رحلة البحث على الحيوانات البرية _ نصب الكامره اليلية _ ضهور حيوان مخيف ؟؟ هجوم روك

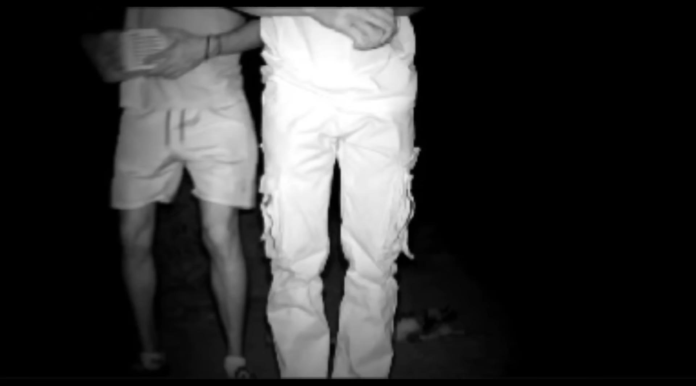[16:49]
اشتغلت حساسات، تعال صور الحساسات، هاي الحساسات،
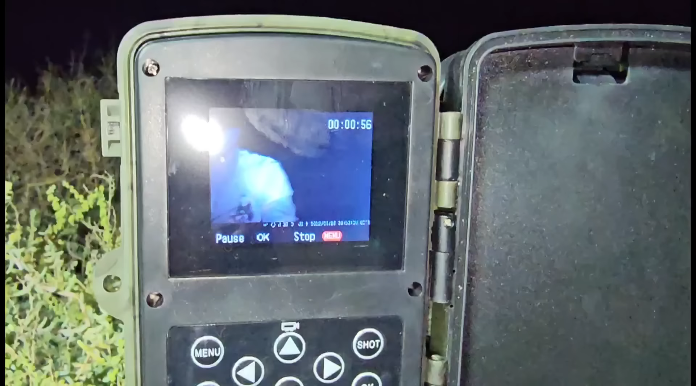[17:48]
شوف هاي من جيت انا يم الكاميرا، من جيت يم الكاميرا هم مصورتني.
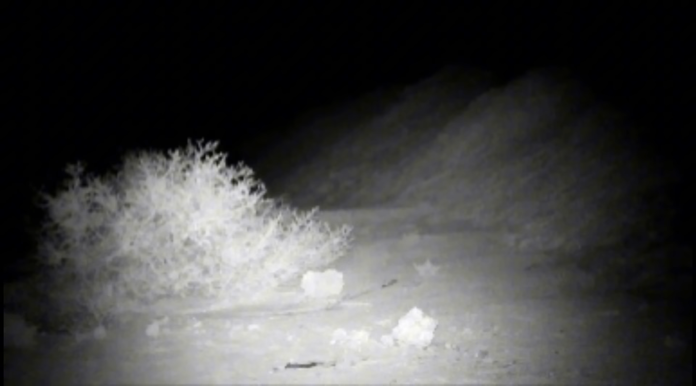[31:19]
شوفوا حركاته، يختفي كل ساعة ساعتين يرجع يبين، لأن شني ما مطمئن.
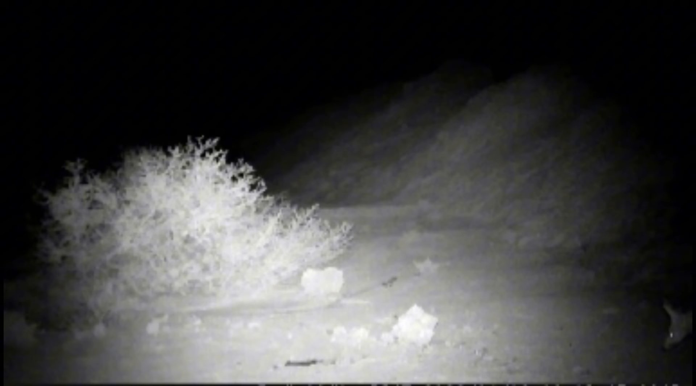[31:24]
شوفوا حجمه شقد كبير، يعني يختلف عن هذا اللي صدناه أبو الحصين، يعني هذا حجمه بحجم الذيب.